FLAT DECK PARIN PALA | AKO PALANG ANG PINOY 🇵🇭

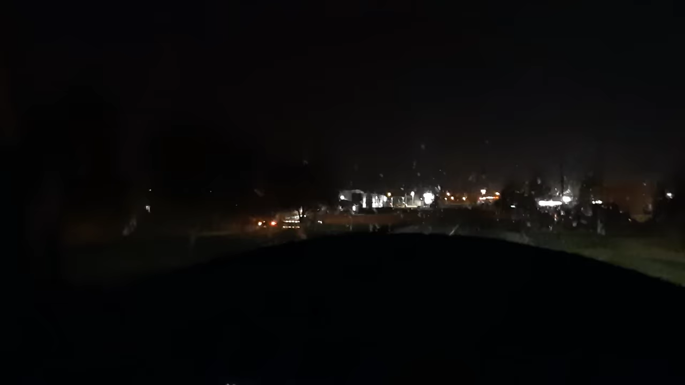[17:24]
Yan, no? Dito nga pala yung isang yard ng Rosino. Yan. Nandun.